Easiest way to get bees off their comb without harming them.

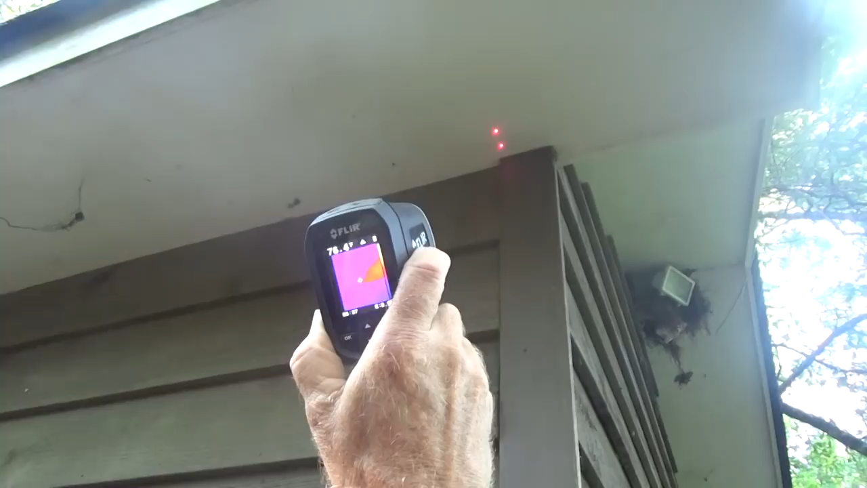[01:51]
And let me show you where they're coming out. There they are right there.